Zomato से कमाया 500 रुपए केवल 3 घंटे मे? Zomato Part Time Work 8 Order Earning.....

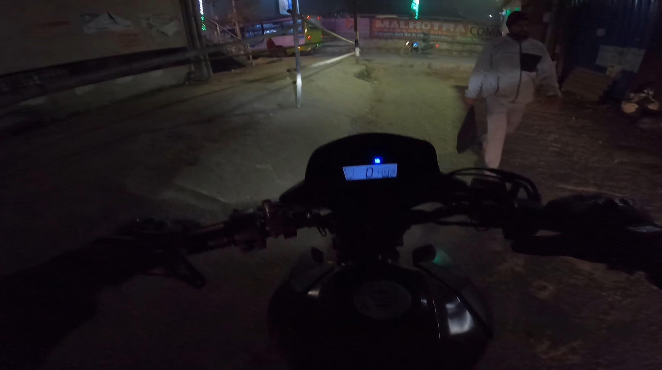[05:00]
मतलब देखो यार, एक तो ठंड में बंदा काम कर रहा है, उसके ऊपर से भाई पैसे ये इतने कम मिल रहे हैं।
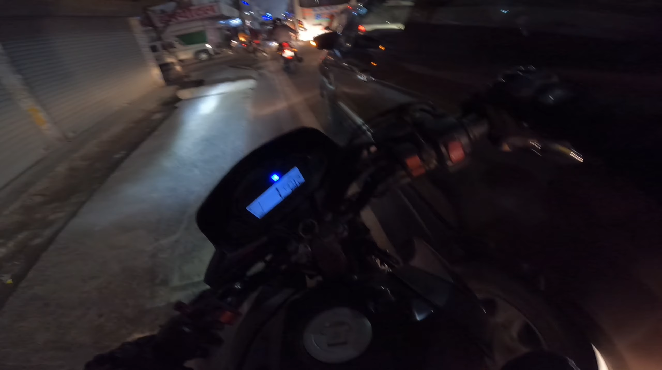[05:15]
तो भाई फाइनली मैं पहुंच चुका हूं रेस्टोरेंट के पास, और भाई यहीं पे लगाते हैं साइड में और देखते हैं बस ऑर्डर रेडी मिल जाए।
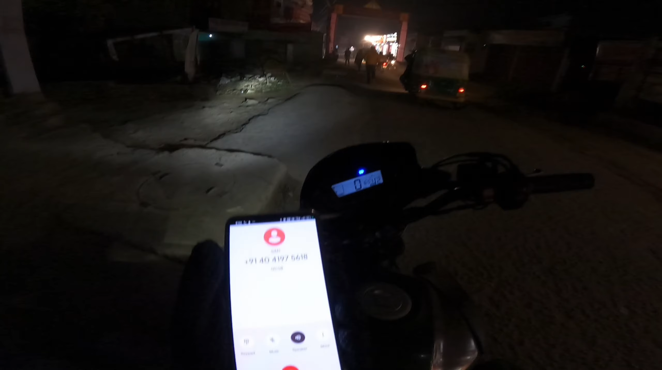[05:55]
तो भाई मैं लोकेशन पे पहुंच चुका हूं, लगाया हुआ हूं कॉल, देखता हूं भाई कस्टमर किधर पे बुला रहे हैं, क्योंकि इनका लोकेशन भाई वेरीफाइड नहीं है।
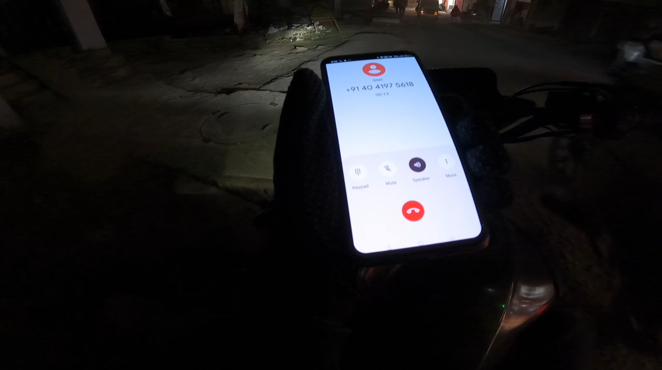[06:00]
हाँ ये मैं आ गया हूं, बट थोड़ा एड्रेस मुझे पता नहीं चल पा रहा है।
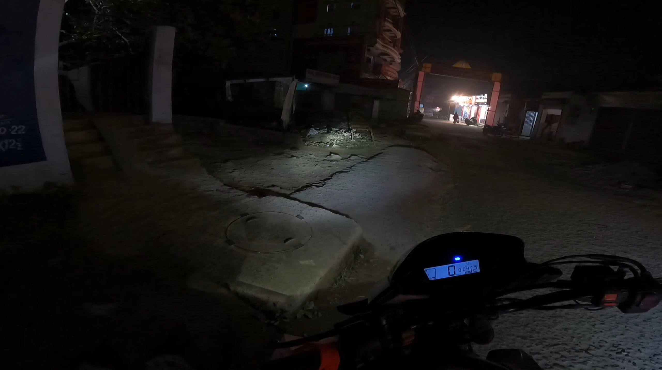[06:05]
एक यहाँ पर बोर्ड लगा हुआ है ब्लैक बोर्ड अकेडमी का, उसी वाले गली में आना है क्या?
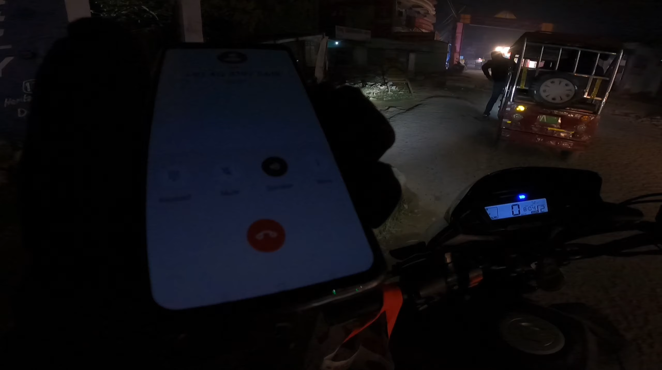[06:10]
हाँ तो सर मैं आ गया हूँ।
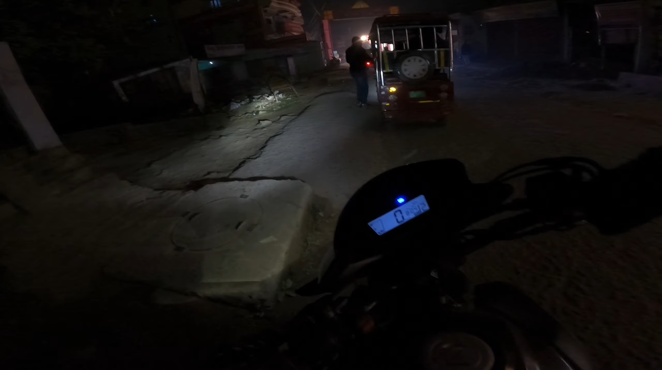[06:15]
ठीक, सीधे आता जाऊँ। यहाँ पे एक लिखा हुआ है ग्लोबल पब्लिक स्कूल।
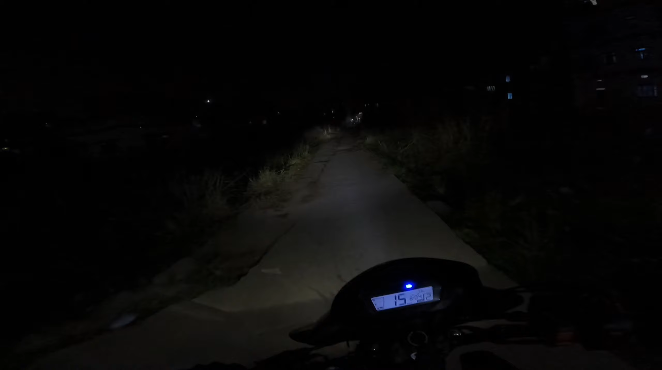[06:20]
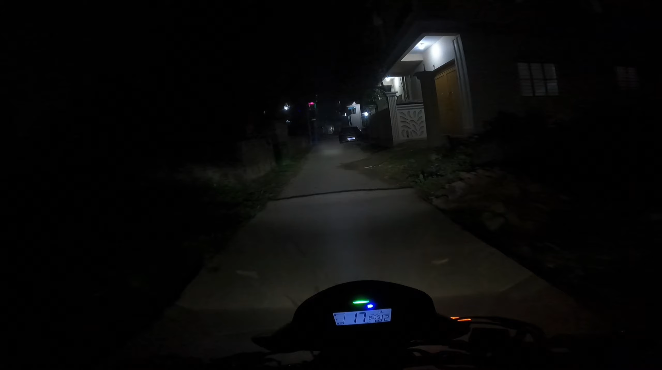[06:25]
अच्छा देख ये लीजिए। हाँ वो थोड़ा गूगल मैप वहाँ पे आगे पीछे हो रहा था, इस वाले गली में जा रहा था।
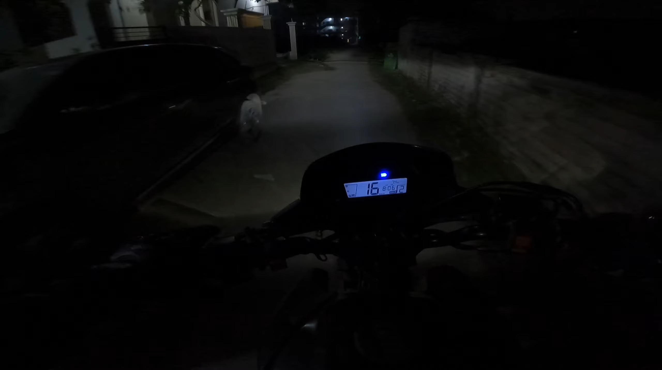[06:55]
भाई इधर बहुत ज़्यादा ट्रैफिक था, इस वजह से भाई इतना टाइम लग गया। अब वापस से मुझे उसी ट्रैफिक से भाई वापस भी जाना होगा।
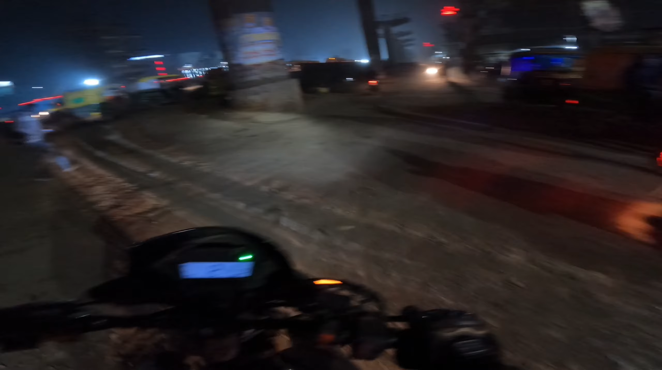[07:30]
रॉन्ग साइड ही अब मारूंगा यार, राइट साइड के लिए तो अब है ही नहीं, टाइम ही नहीं है अब।
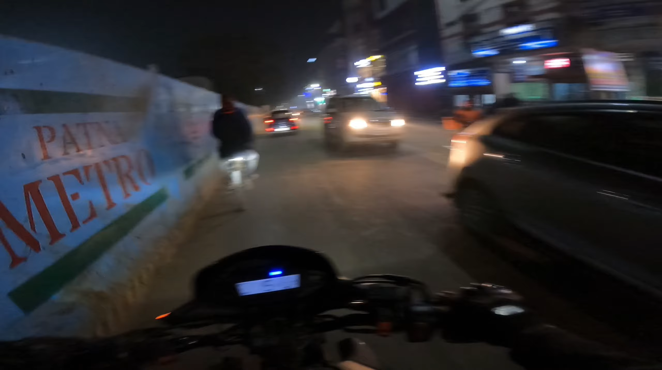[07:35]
मशक्कत के बाद भाई फाइनली मैं पिकअप लोकेशन पहुँचने वाला हूँ यार।
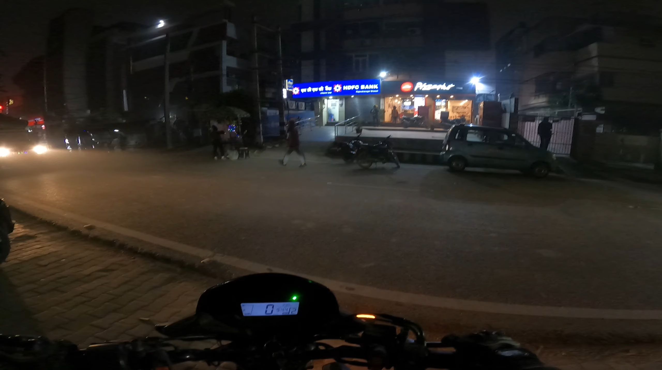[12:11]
तो फाइनली भाई लोकेशन पे मैं पहुंच चुका हूं, फटाफट से चलता हूं भाई अंदर।